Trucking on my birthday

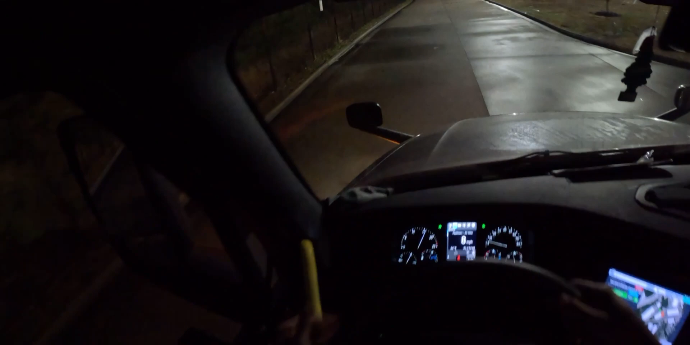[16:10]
oh guys i see some deer well you guys can probably see it but they're running about here
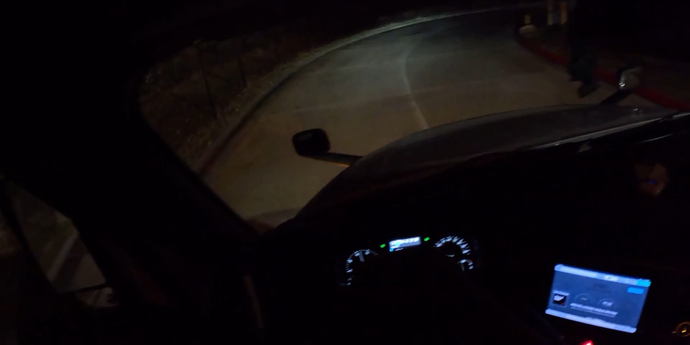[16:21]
you know georgia is really like heavily forest all right all right well the only schneider trailers you see is parked on the
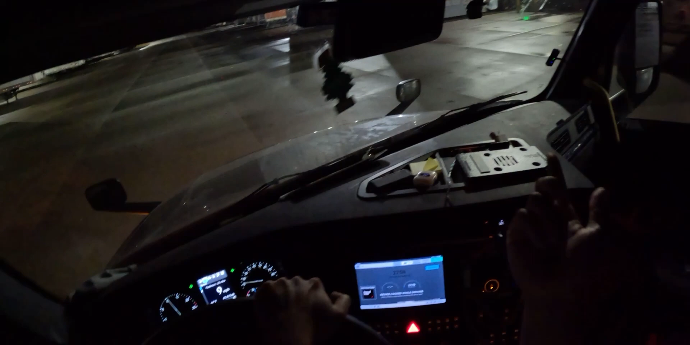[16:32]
docks and i can't pull that away okay it's saying that's my empty but it's parked on the dock i don't think i'm supposed to pull that i'm gonna check with the security guard because it might be a loaded trailer